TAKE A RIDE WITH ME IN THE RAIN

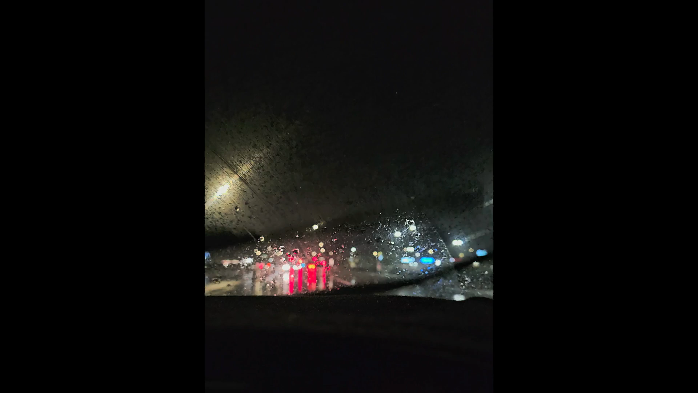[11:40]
okay looks like we survived that bit of a cloud burst so i'm just nervous to get into another lane because i can't hardly see anything okay there we go there we go yay we made it